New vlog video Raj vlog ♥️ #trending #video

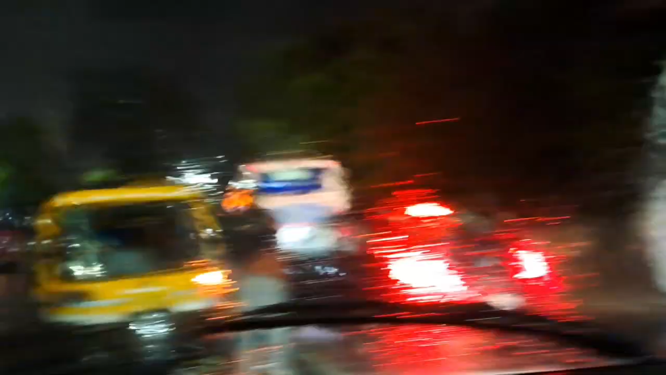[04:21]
तेज़ बारीश हो रहा है यहां पर पुलिस चोग की है पता नहीं कब जूटेगा